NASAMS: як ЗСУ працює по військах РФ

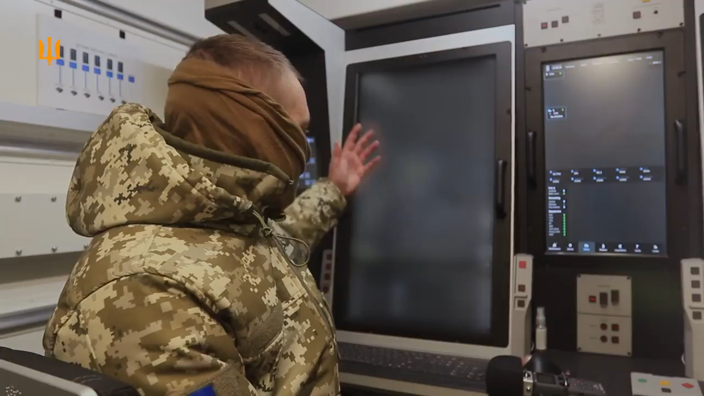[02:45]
Знаходиться повітряна обстановка, все відбувається дуже швидко,
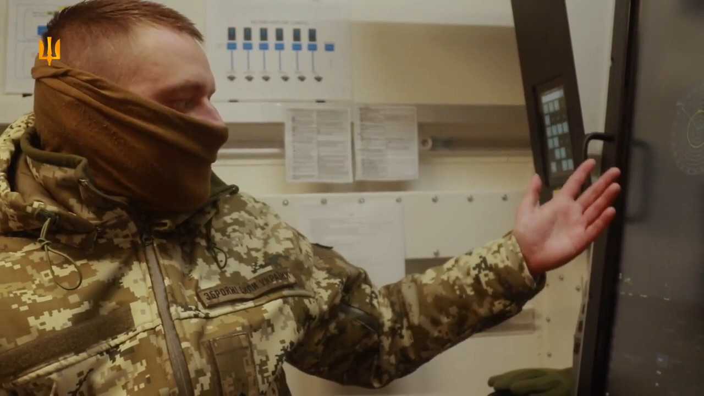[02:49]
натискається на
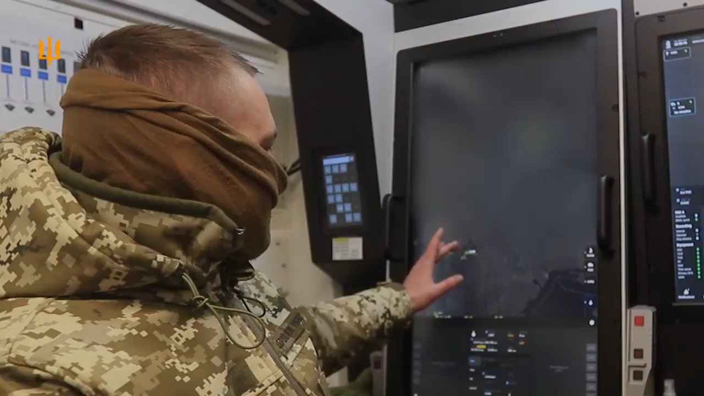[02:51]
ціль,
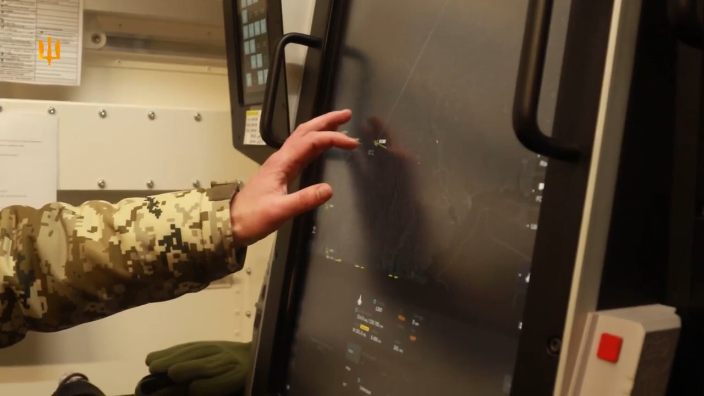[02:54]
просто елементарно або пальцем екран сенсорний, або курсором миші.